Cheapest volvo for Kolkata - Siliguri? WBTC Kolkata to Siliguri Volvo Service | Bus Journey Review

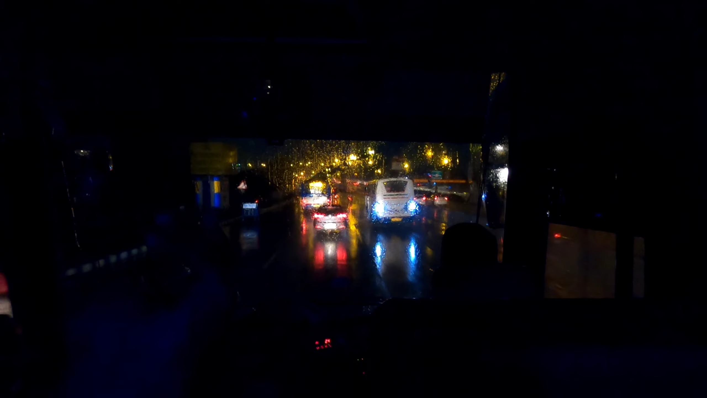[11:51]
অ্যান্ড ইন্ডিয়াতে কিন্তু আমরা এগুলোকে অনেক সময় এমার্জেন্সি লাইট হিসেবে ইউজ করি, যেটা একদমই আর কি বোগাস জিনিস। তো এইসব কাজকর্ম কিন্তু রাস্তাঘাটে প্লিজ কেউ করো না। Alright, so it's 6:56 o'clock now. Exact এক ঘন্টার পরে এখন আমরা ক্রস করছি এয়ারপোর্ট মোড়। অ্যান্ড বাইরে কিন্তু এখন খুবই ঝোড়ো হাওয়া চলছে, তার সঙ্গে গুড়ি গুড়ি বৃষ্টি হচ্ছে।
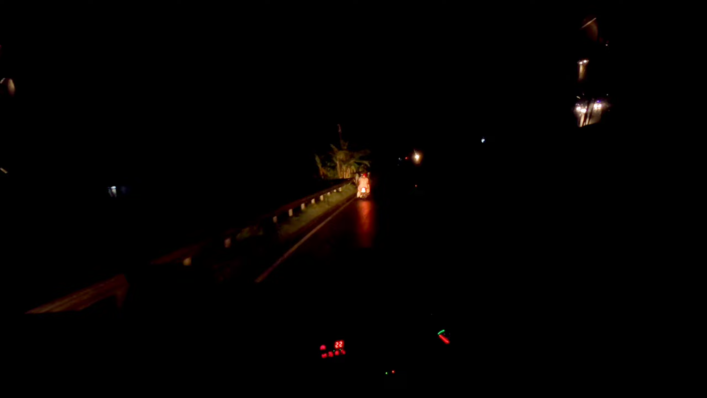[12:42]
এখন আমরা এসে পৌঁছেছি জাস্ট একটু আগেই রানাঘাটের। অ্যান্ড এখানে কিন্তু বিশাল পরিমাণ ট্রাফিক জ্যাম লেগে গেছে আগে।
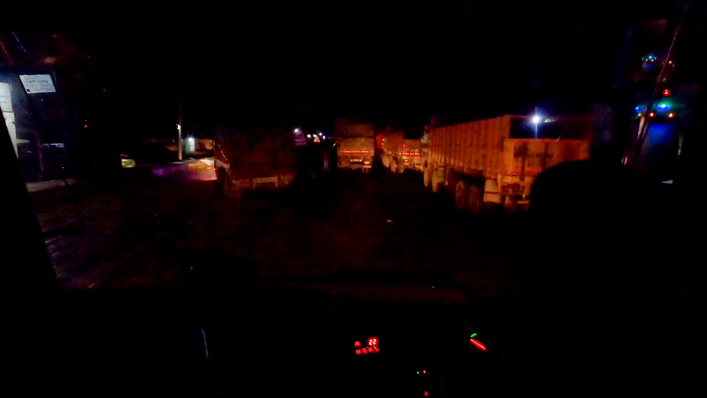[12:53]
ঠিক ঠিক So it's 9:19 o'clock now,
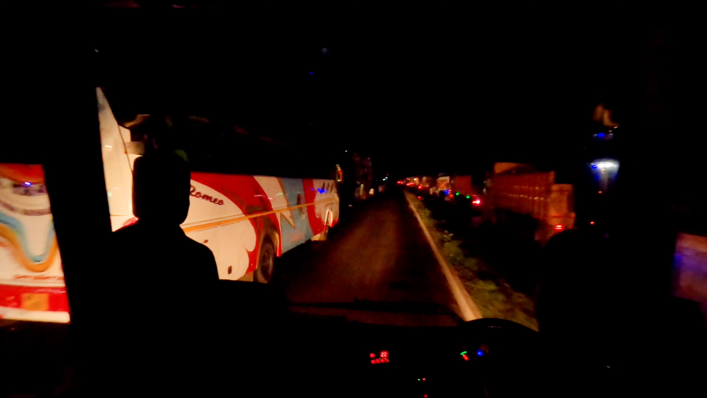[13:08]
like after 12 মিনিট এখন আমরা সাইডের একটা সার্ভিস লেন দিয়ে আগে এগিয়ে চলেছি।
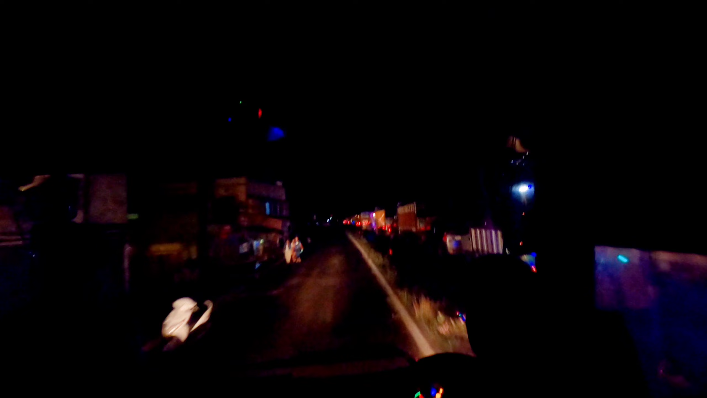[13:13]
যেরকমটা দেখতে পাচ্ছ ডান দিকে আমাদের বিশাল লম্বা এখানে জ্যাম লেগে গেছে, লাইক এই জ্যামটা যেরকমটা শুনলাম সেটা হচ্ছে রেলগেটের নাই,
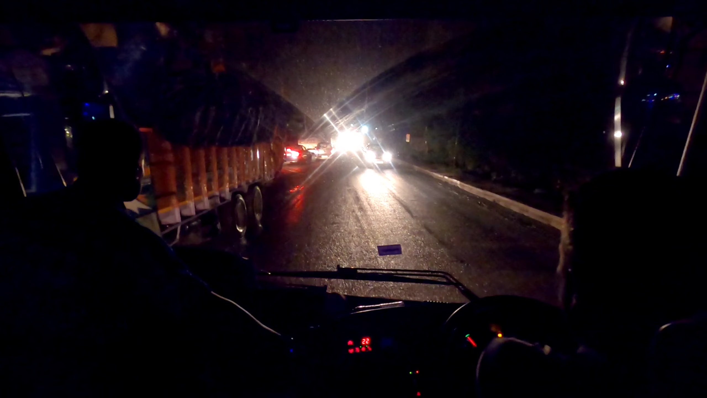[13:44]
আমাদের ভাগ্য খুবই খারাপ যাচ্ছে, লাইক ভাবলাম যে জ্যাম হয়তো ক্লিয়ার হয়ে গেছে, বাট জ্যাম এখনো কিন্তু ক্লিয়ার হয়নি।